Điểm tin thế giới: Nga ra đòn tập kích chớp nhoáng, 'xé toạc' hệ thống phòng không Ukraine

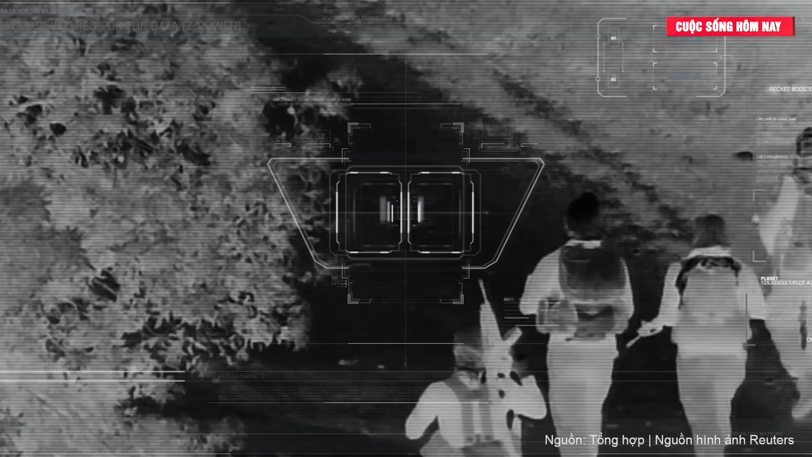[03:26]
Sau khi đến khu vực có mục tiêu, người điều khiển sẽ sử dụng hệ thống quan điện tử trên máy bay thông qua liên kết dữ liệu 2 chiều để phát hiện,
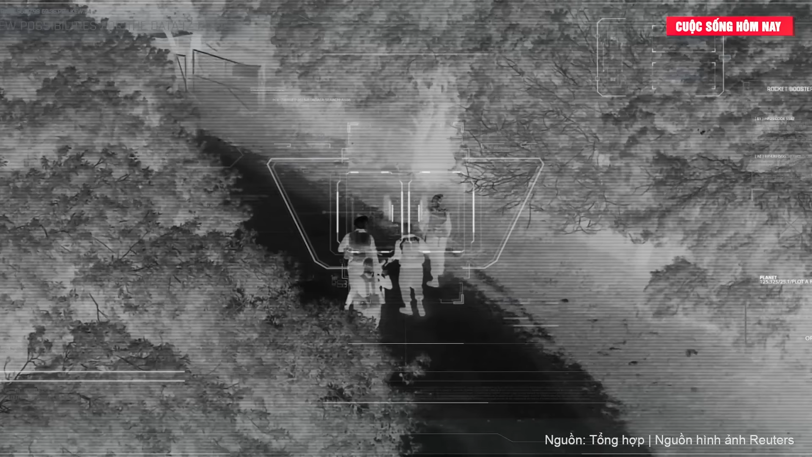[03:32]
theo dõi và khóa mục tiêu. Sau đó, hệ thống đo khoảng cách bằng laser sẽ điều khiển việc kích nổ đầu đạn.
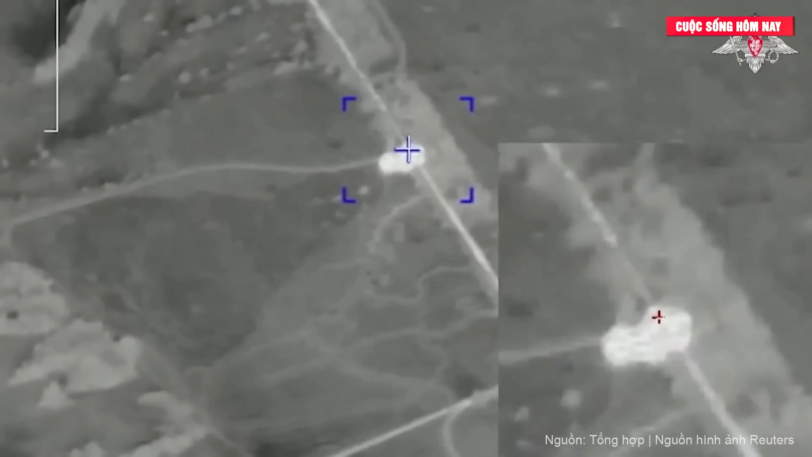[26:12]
trong đó có một xe tăng được cho là đã bị phá hủy hoàn toàn bằng máy bay không người lái gốc nhịn thứ nhất FPV vào ngày 26 tháng 2-2024.